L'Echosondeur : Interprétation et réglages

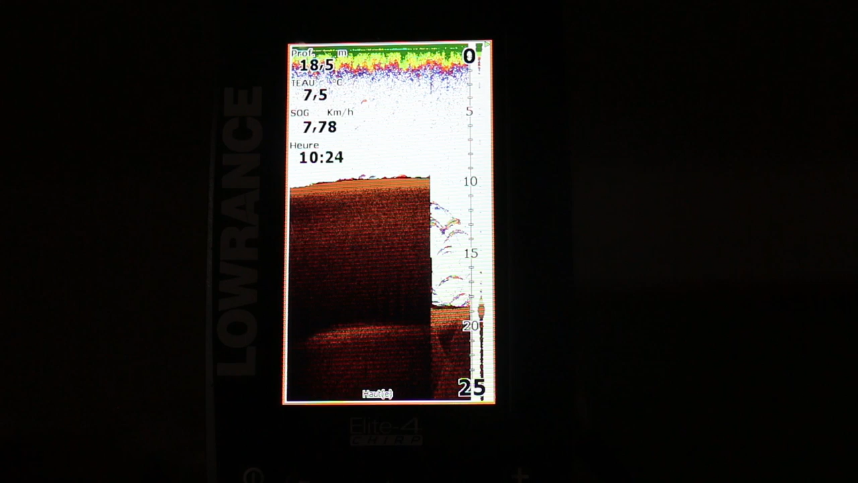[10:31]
On screen: depth 18.5 m, water 7.5°C, speed 7.78 km/h
appareils et qui vous permet de faire tous les réglages tranquillement à la maison plutôt que de les faire sur l'eau ça vous fait gagner beaucoup de temps de pêche n'allez pas sur l'eau avec un sondeur qui n'est pas du tout réglé parce que ça va vous servir pas grand chose à part vous faire perdre du temps de pêche donc utiliser le mode simulation à la maison ici je vous montre qu'est ce que moi j'ai choisi d'afficher à l'écran ce qui m'est a priori le plus utile donc ici vous avez bien évidemment l'écran global avec une couleur que j'ai choisi et qui permet d'afficher le fond ici
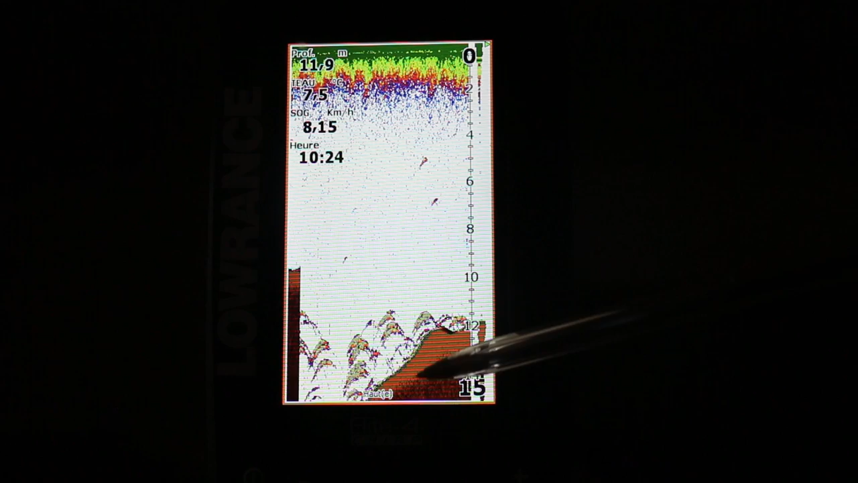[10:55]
On screen: depth 11.9 m, speed 8.15 km/h
à marron ce qui est beaucoup plus nette l'eau en blanc et tout ce qui est en surface c'est du parasite mais ça parle malheureusement pas trop trop y réchapper des parasites qui sont dus au moteur aux palmes à plein de choses comme ça il ya des filtres qui existent mais qui sont plus ou moins efficaces donc vous
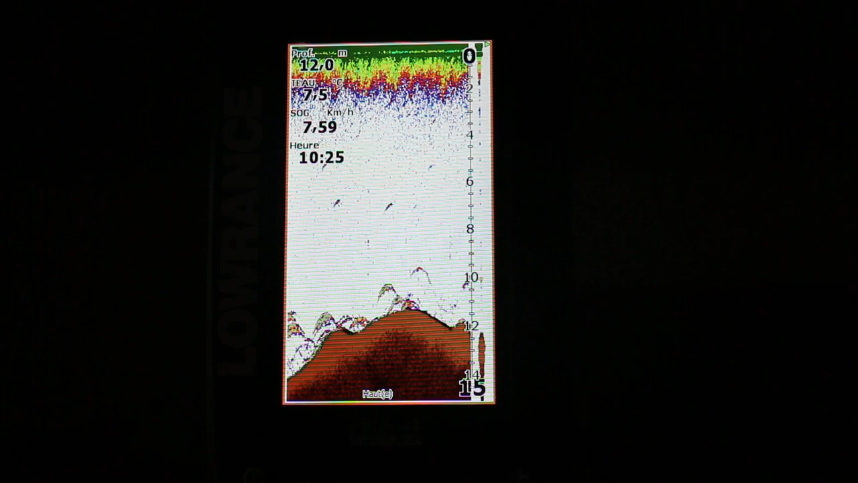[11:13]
On screen: depth 12.0 m, water 7.5°C, speed 7.59 km/h
aurez toujours ça en surface ne vous inquiétez pas quel que soit le modèle ensuite ici vous voyez les échos de poissons donc je vais y revenir
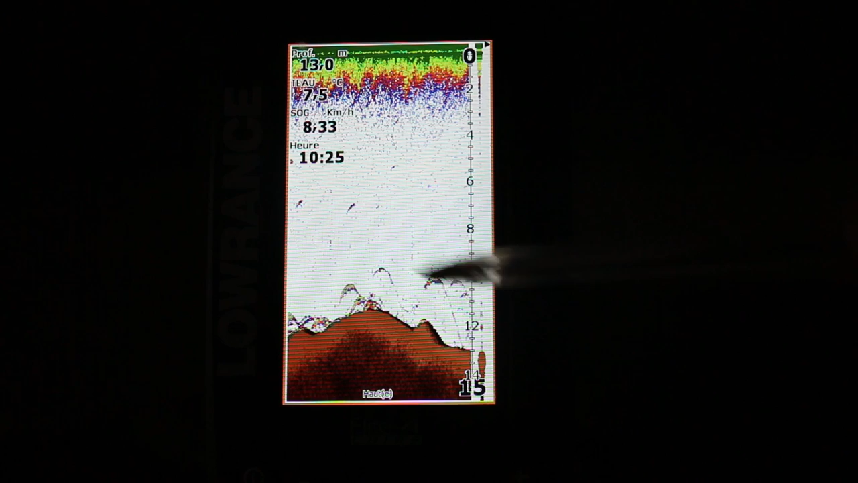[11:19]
On screen: speed 8.33 km/h
dans une minute en information moi j'affiche toujours la profondeur ça c'est évident la température de l'eau aussi très important ici c'est la vitesse de dérive quand vous êtes en flotte c'est assez important aussi
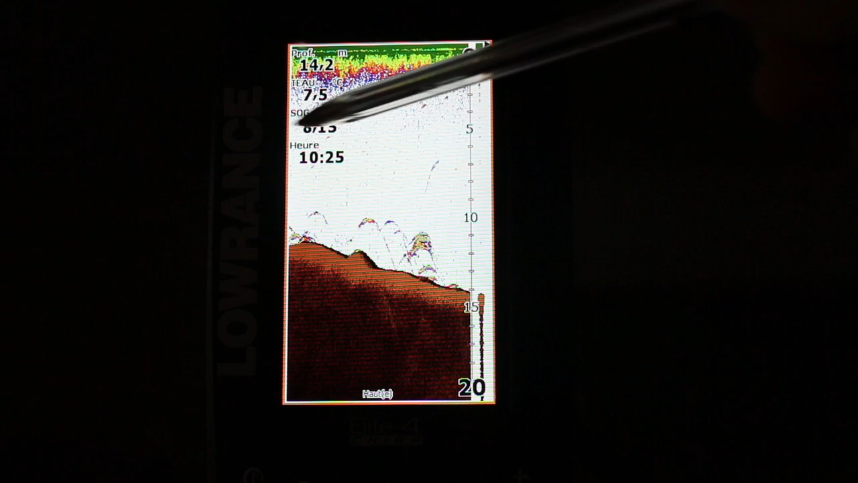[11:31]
On screen: depth 14.2 m
un bateau c'est la vitesse de déplacement on pourrait dire ici on a huit kilomètres heure vous voyez qu'on avance quand même assez à une vitesse modérée ici
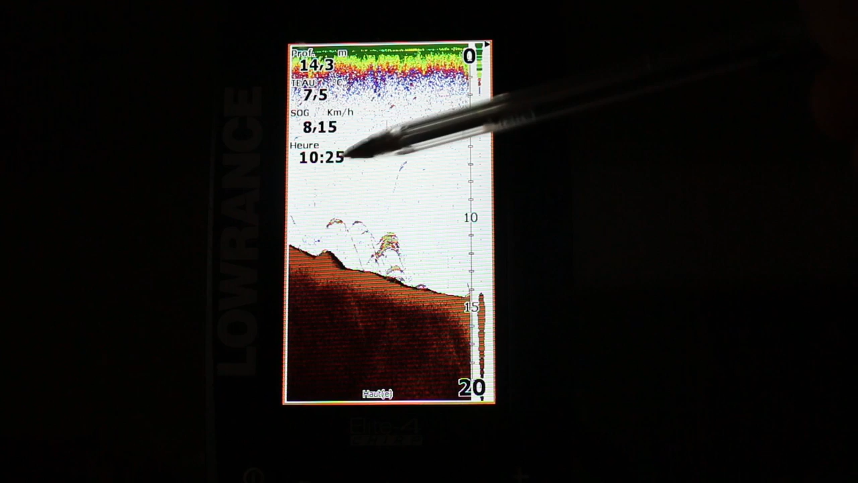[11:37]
On screen: depth 14.3 m, water 7.5°C, speed 8.15 km/h
vous avez l'heure ça c'est juste pour pas rentrer trop tard à la maison et me faire engueuler ici vous avez l'échelle de
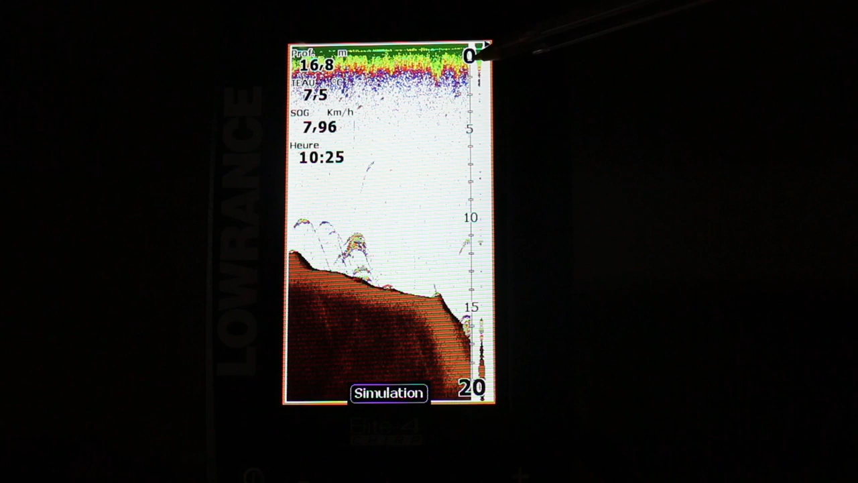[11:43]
On screen: depth 16.8 m, speed 7.96 km/h
profondeur ici de 0,20 mètres elle est automatique et ça juste en fonction de la profondeur sur laquelle vous passez hop vous voyez on vient de passer à 25 ici et enfin sur la bordure ici j'ai ce qu'on appelle l'amplitude scope chez
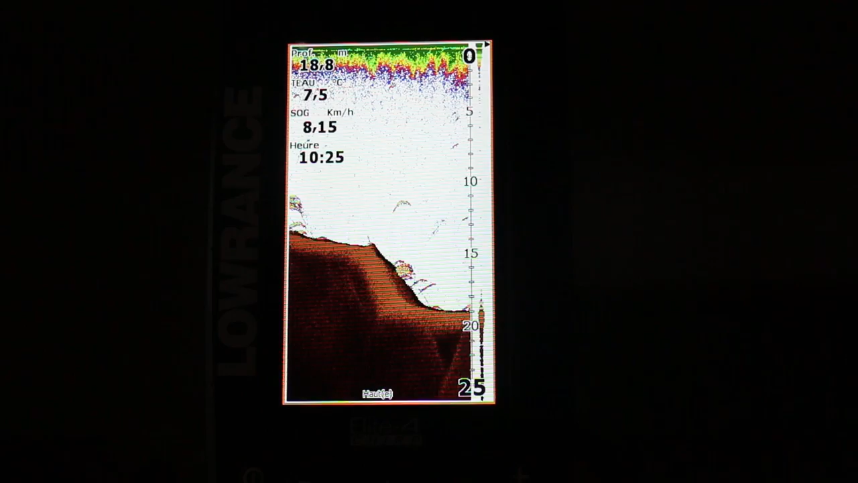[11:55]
On screen: depth 18.8 m, water 7.5°C, speed 8.15 km/h
laurent c'est à dire tout ce qui se passe vraiment en temps réel sous la sonde ok donc là on est en condition
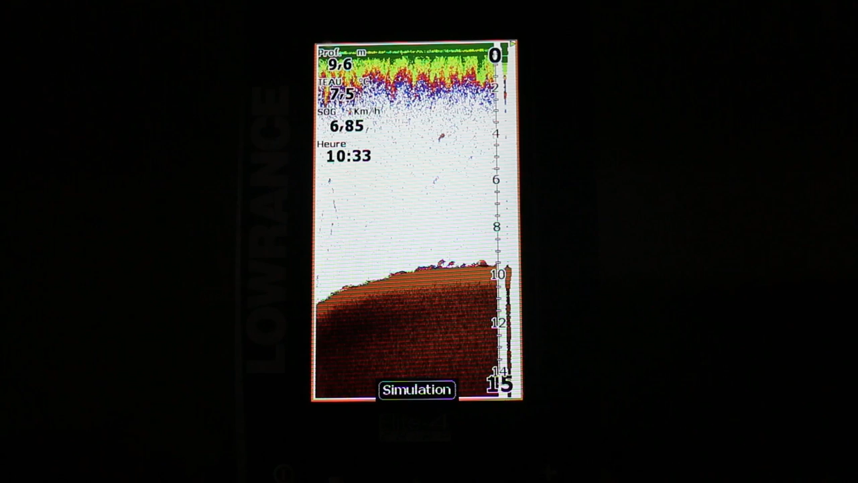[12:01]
de navigation c'est à dire qu'on navigue à peu près à 7 ou 8 km heure donc on est en bateau et on avance doucement notre sonde elle elle fait le boulot c'est à dire qu'elle crée un code de détection sous l'embarcation
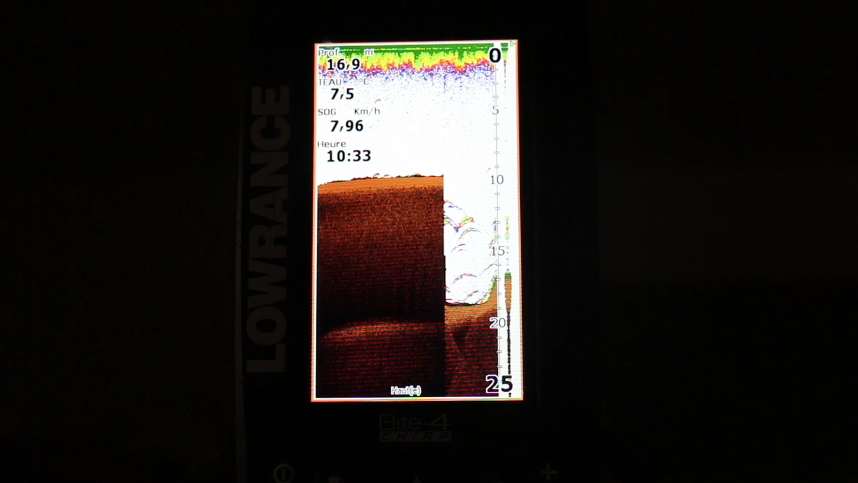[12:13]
tout ce qu'on va voir passer ici c'est des objets qui seront rentrés dans ce code de détection et qui en seront sortis j'insiste bien sur ça parce que souvent beaucoup de gens croient que ce qu'on voit là est sous le bateau donc est bon à pêcher alors non si ce qu'on voit là ce sont des arcs pourquoi des
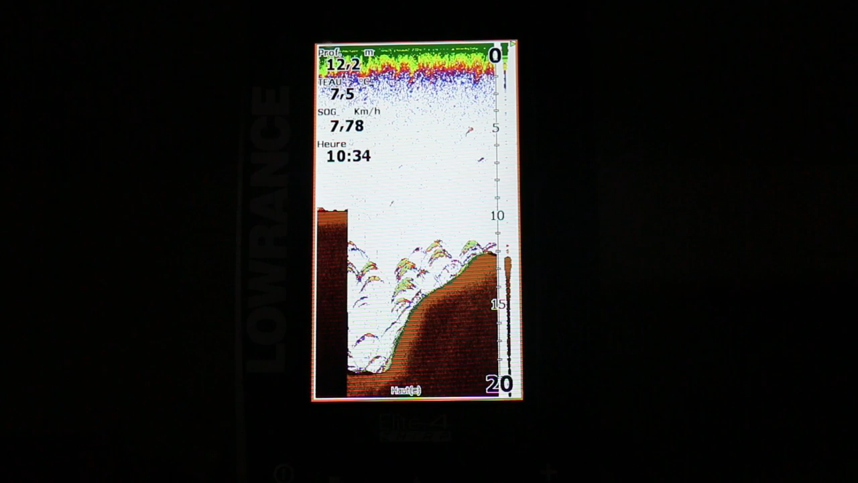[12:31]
arcs parce que quand le poisson ou l'objet rentre dans le code de détection le signal est toujours plus
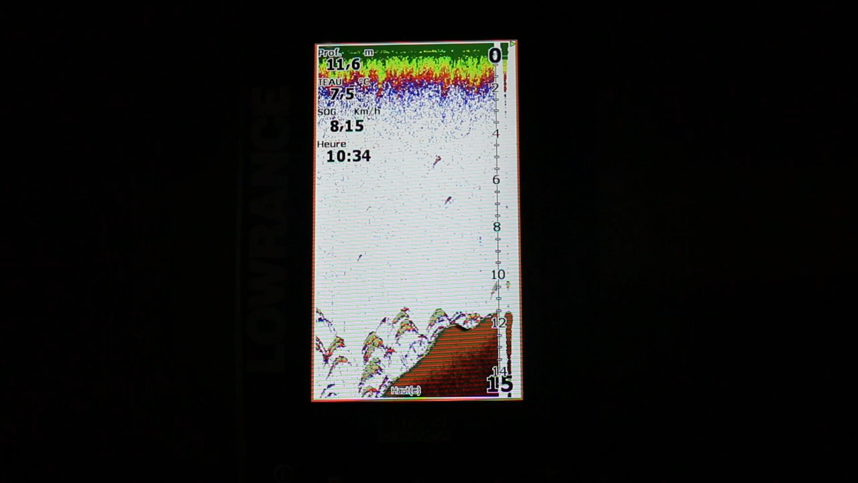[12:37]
On screen: depth 11.6 m, speed 8.15 km/h
faible en bordure de cônes donc vous avez un écho ici qui est fin au début quand le poisson est bien sous la sonde
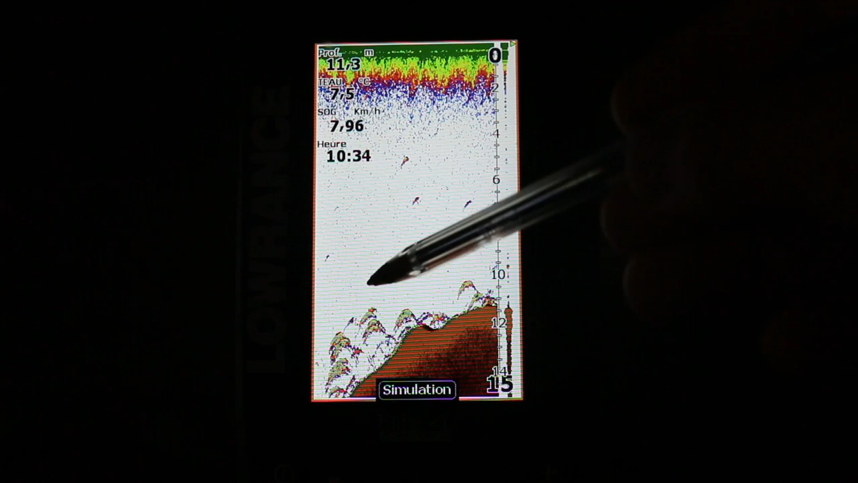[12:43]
On screen: depth 11.3 m
en fait il est assez épais et quand le poisson sort de la sonde il est de nouveau assez fin donc ce que vous voyez
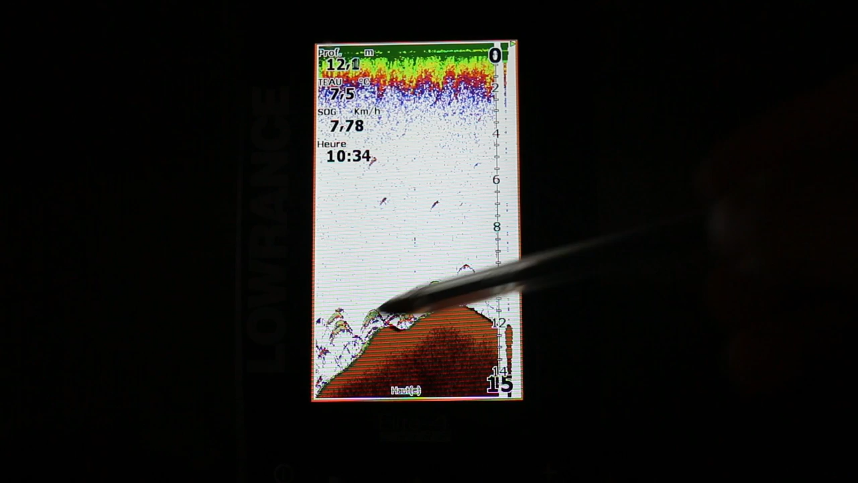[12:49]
On screen: speed 7.78 km/h
là implique que c'est déjà plus sous la sonde et déjà plus sur votre embarcation ce qui est vraiment sur votre embarcation au moment où vous le voyez c'est ce qu'il ya ici dans l'ampitude scan
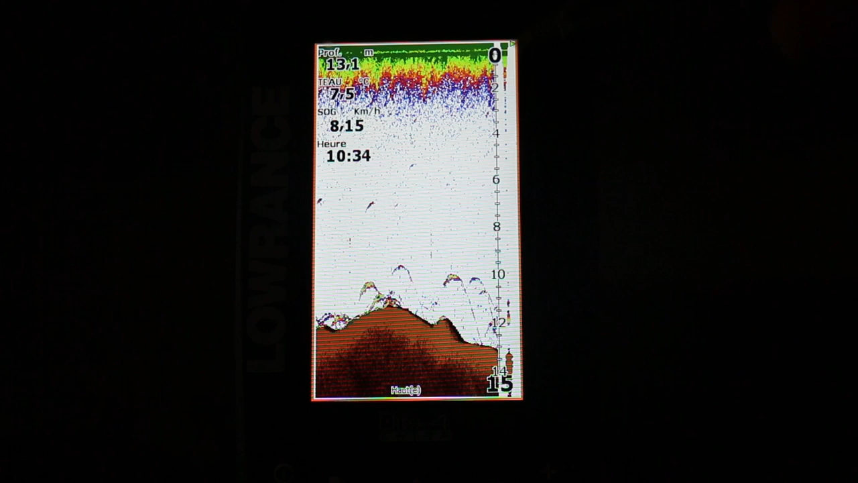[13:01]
ce qui est là c'est déjà plus effectivement sous le bateau exactement
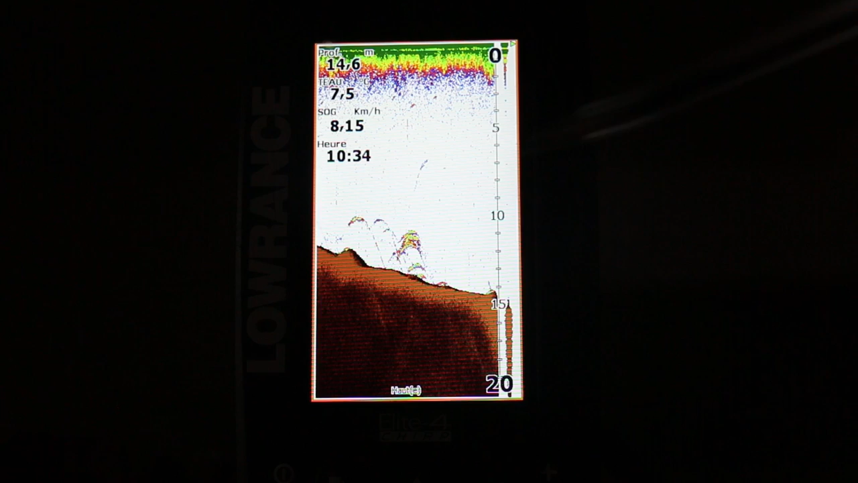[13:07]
On screen: depth 14.6 m, speed 8.15 km/h
c'est peut-être à un mètre à votre droite à mettre à gauche ça peut être à 10 mètres déjà selon la profondeur mais
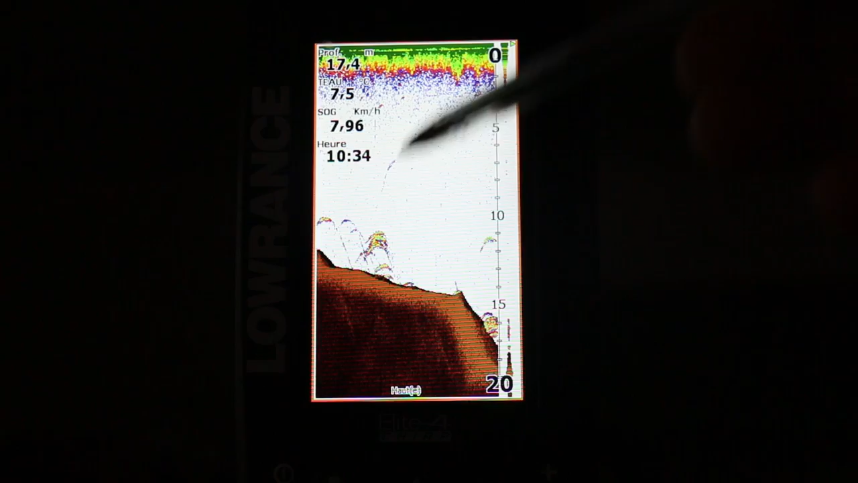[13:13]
On screen: depth 17.4 m, speed 7.96 km/h
c'est déjà plus le bateau ça faut vraiment prendre conscience que beaucoup de gens se trompent là dessus donc on le voit clairement quand se